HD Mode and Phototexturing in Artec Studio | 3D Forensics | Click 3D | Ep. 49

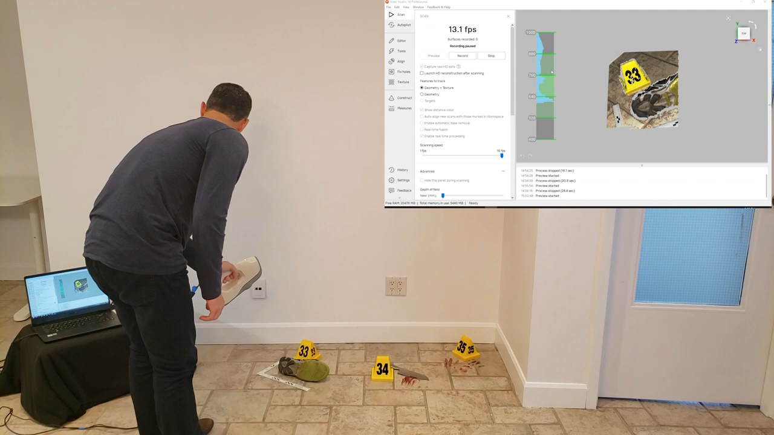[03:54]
It gives you a preview. I've already adjusted the texture brightness here.
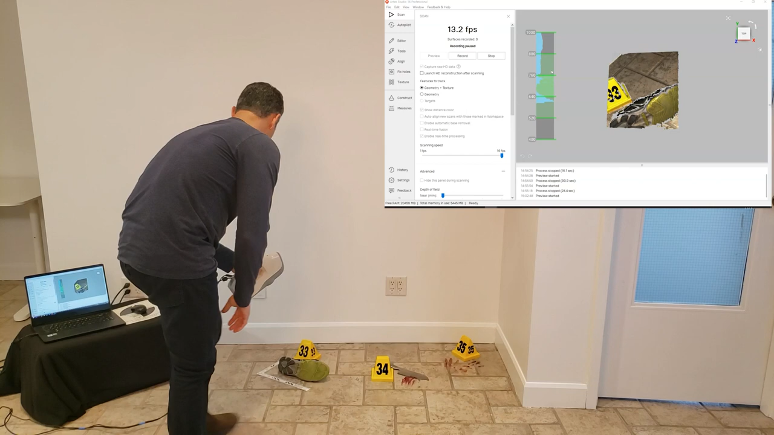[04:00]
It's an option that you can adjust in the software there. And what I'm going to do here is I'm also looking at the brightness of the texture. Let me see how far I can get.
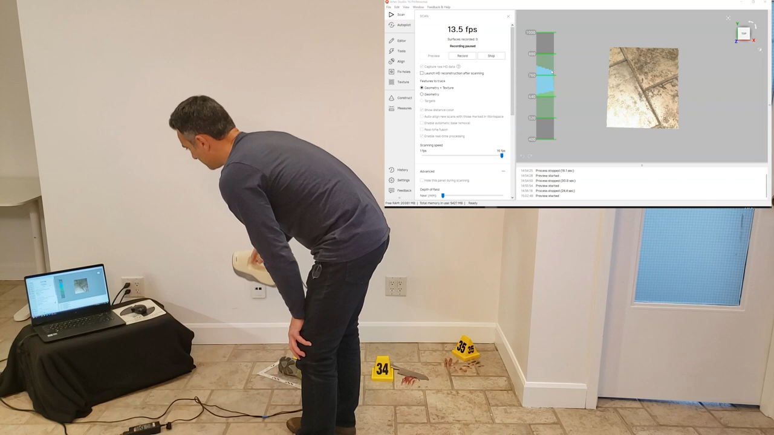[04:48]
If I get too close, then I clip all the data as well. So, I have to be within the depth of field of the scanner.
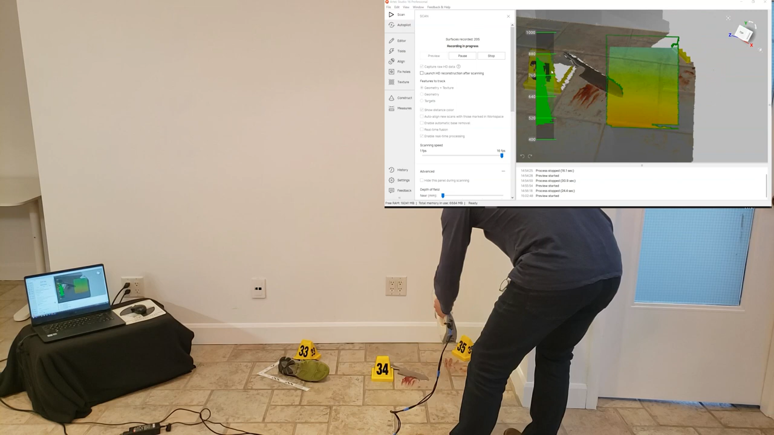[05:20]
Now, there are some areas that are going to be a little bit difficult for me to pick up. Simply because, well, they're hidden behind.
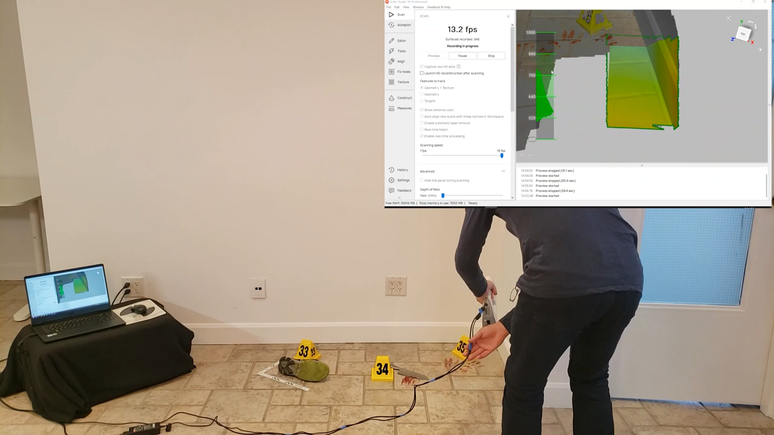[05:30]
So, I'm going to have to maybe go up a bit, see if I can get behind. That's going to be a tough one. Maybe over here a little bit, get behind. Let's see if I can get the front face of the numbers here.
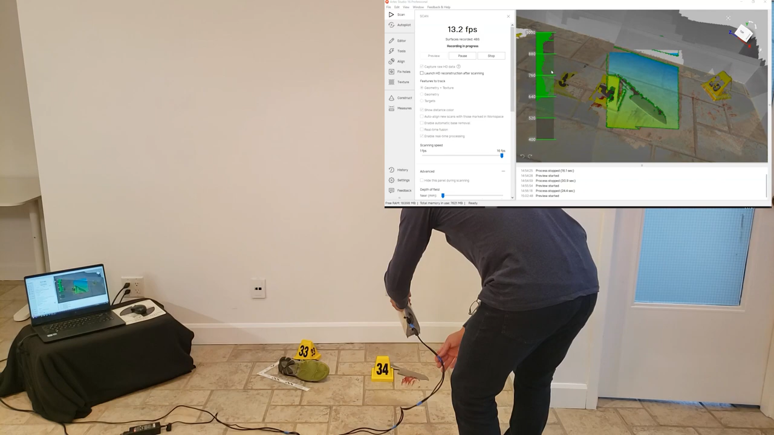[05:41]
That looks pretty good. I'm going to do the same thing here. All right. I've got the scale, it looks like. And I'm going to go across the back.
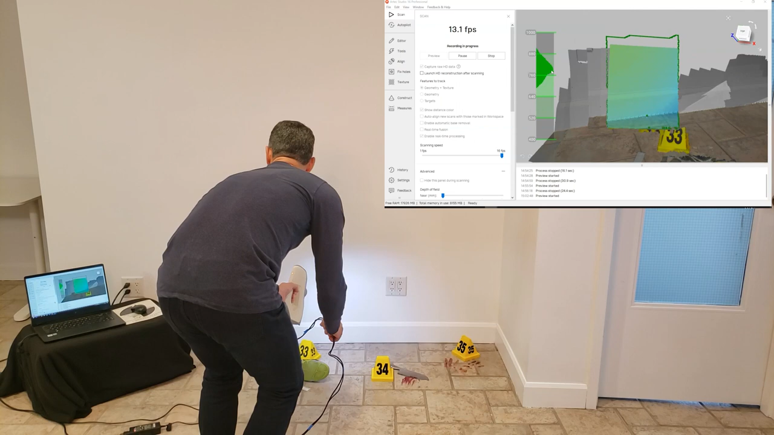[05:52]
Actually, it lost tracking there. So, let me go back. Okay. So, I'm going to have to do something there because it lost tracking. There's not a lot of good features up on the back wall. So, I'm not surprised it did that.
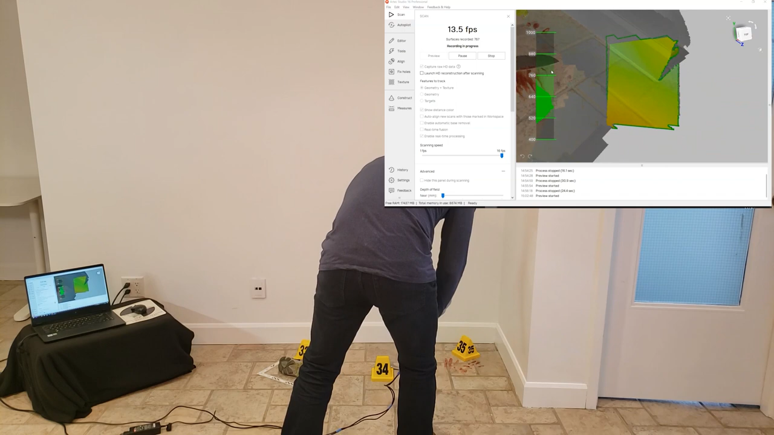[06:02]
Let me stop that one. Yeah. So, if you see here, you know, it lost tracking. It's not looking really good. Probably not a good attempt here.
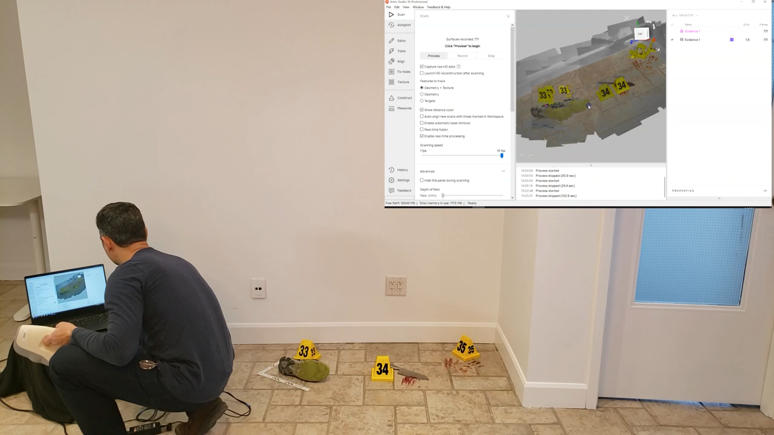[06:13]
So, you know what I'm going to do? I'm going to do another scan and see if I can do this all in one go.
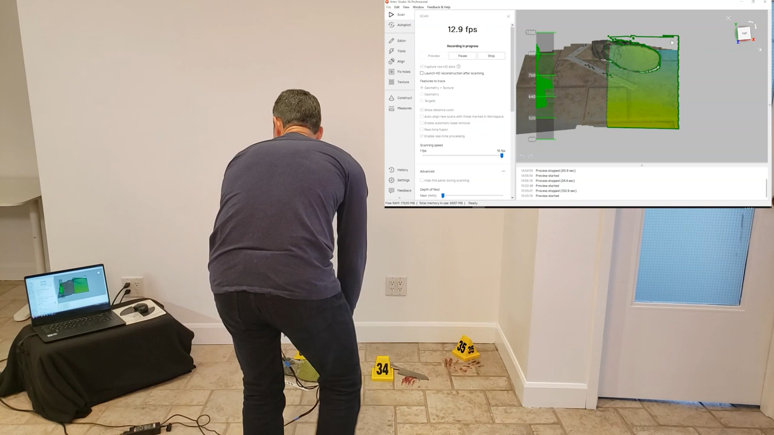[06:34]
just kind of go across like this. Okay.
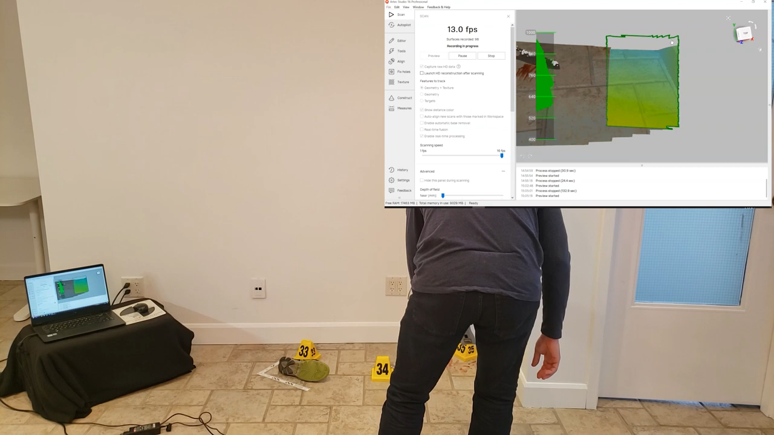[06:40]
There should be enough geometry and texture. I'm going to move in a bit. Come across. Make sure I've got a bit of overlap there. That looks pretty good. I've got the shoe. Getting those details.
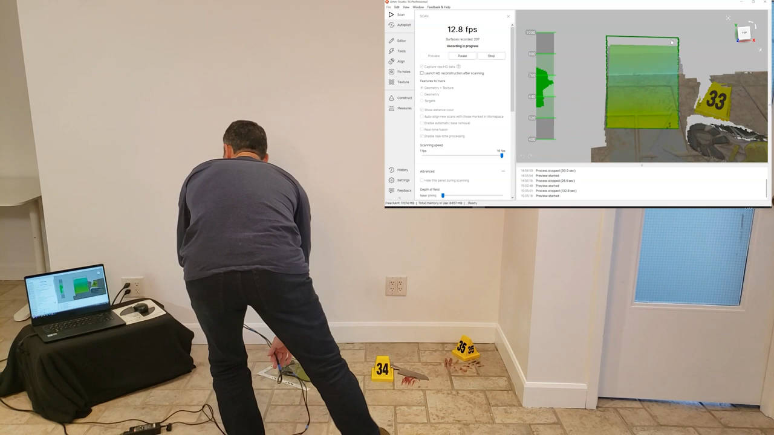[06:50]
I'm going to go forward a little bit. I'm going to come back. Now, I can see there's some areas that I didn't get. Okay. Now, I'm getting into the corner. I'm going to just go straight down.
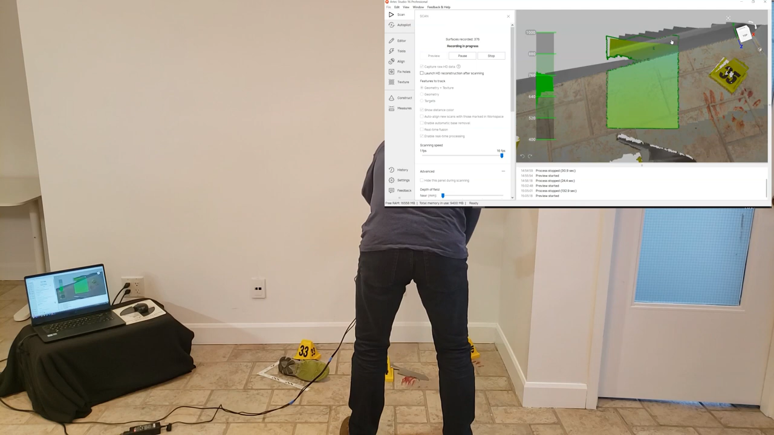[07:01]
See if I can get the back of this one target here. Yeah. I filled some of that in. That's pretty good. And also the shoe. Okay. Let's go like that. That's pretty good.
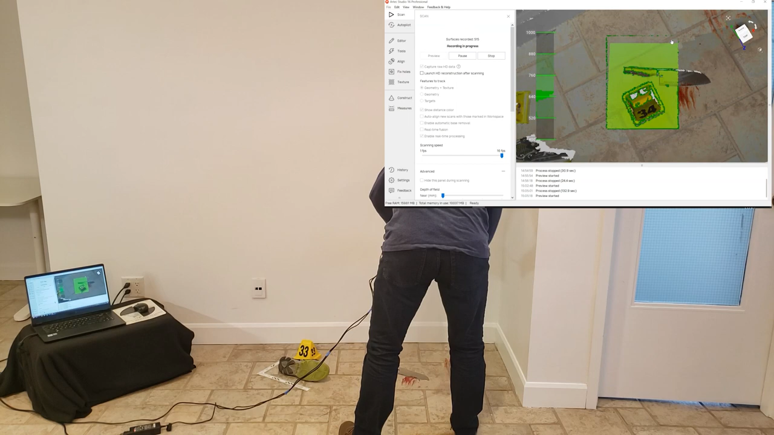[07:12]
I've got to get the back here of this pylon or this little cone. And just the shoe I want to focus on because I'm sort of interested in that. Okay.